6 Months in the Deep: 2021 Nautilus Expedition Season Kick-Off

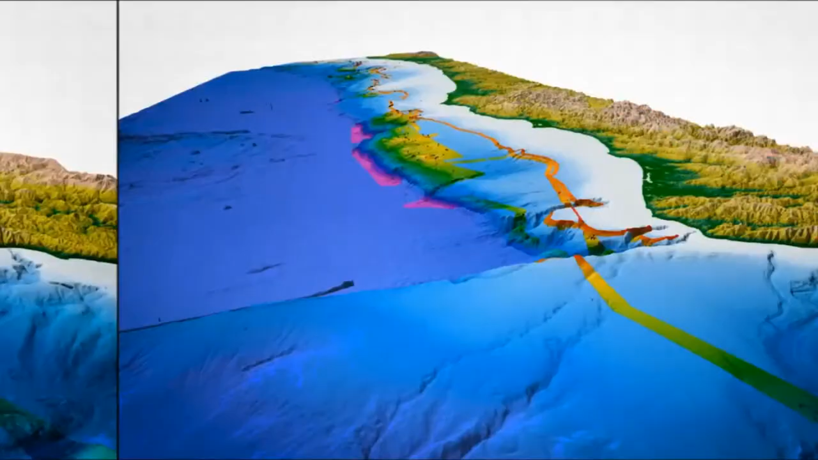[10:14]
over a thousand methane seeps in the short time that we've been studying it. Most of those were detected with our multi-beam sonar on the ship. So very few have been visited by scientists,
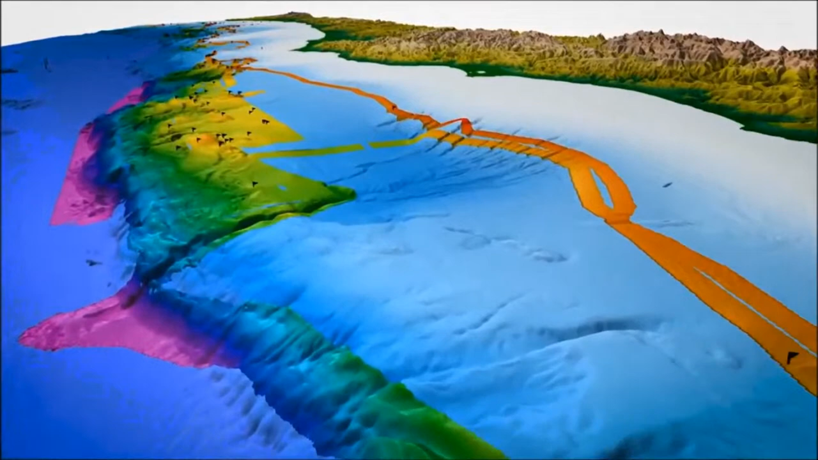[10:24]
but we've been working with scientists at the Pacific Marine Environmental Laboratory and Oregon State University, University of Washington,